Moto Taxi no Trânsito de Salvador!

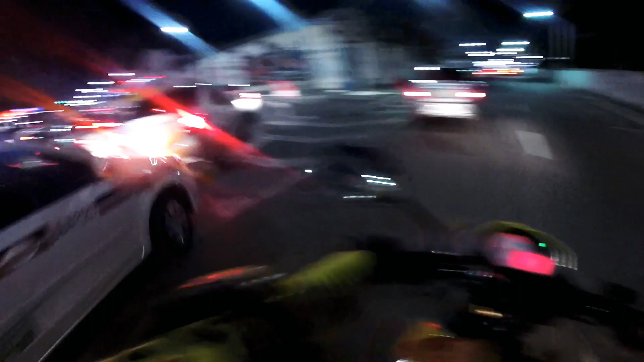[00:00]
Me passaram o fio, que lá no Largo do Tanque está rolando engarrafamento massa, vamos lá ver se é isso mesmo.
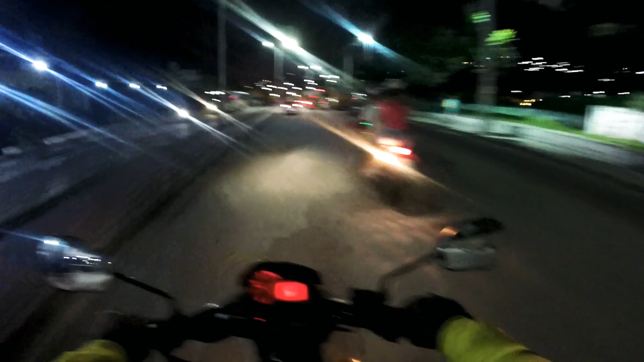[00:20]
venha fazer parte dessa família chamada OLX206, valeu? Vamos lá, vamos aqui no Largo do Tanque, é, pelo que estou vendo já daqui, galera, tudo engarrafado, é aqui mesmo que a gente vai ganhar dinheiro hoje. Vamos ver se a gente já pega uma de cara logo aqui, uma subidinha aqui logo, a gente pega já umas corridas já de cara.
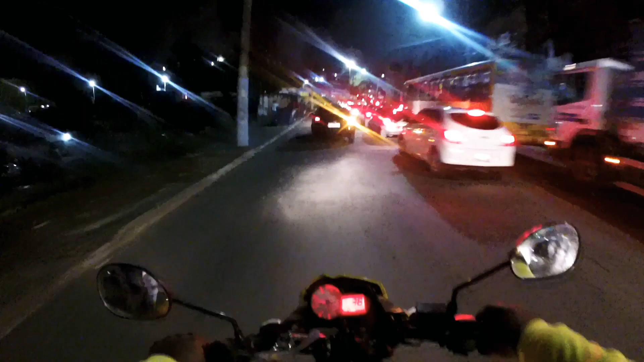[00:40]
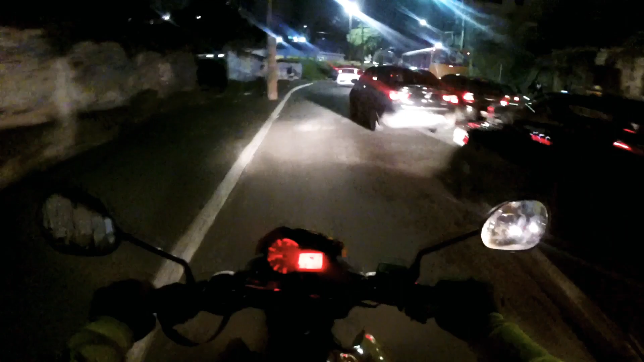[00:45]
Olha, está começando a andar, olha que está tudo travado, vamos ver se é verdade, está realmente batendo.
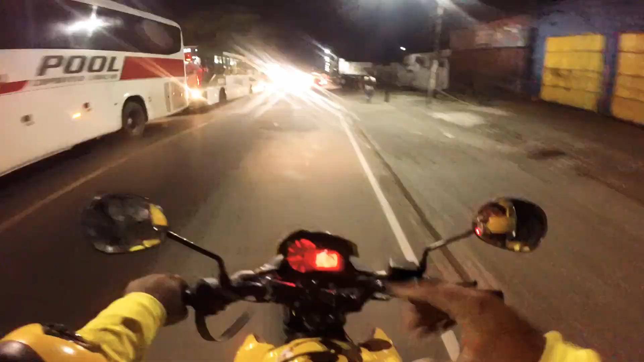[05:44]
É, galera, tava ali agora. E, pelo visto, já acabou, galera. O engarrafamento. Isso aqui é rápido, é rápido.
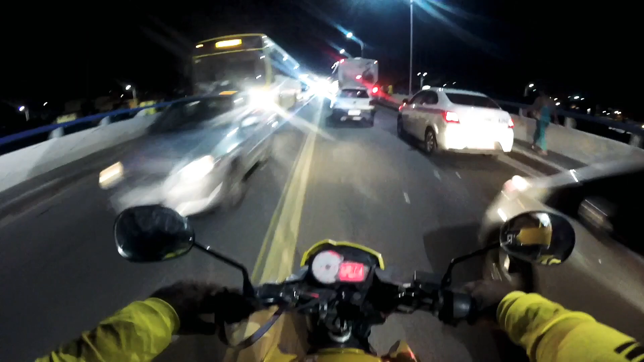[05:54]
Já desobstruíram lá na frente. Aí é rápido agora.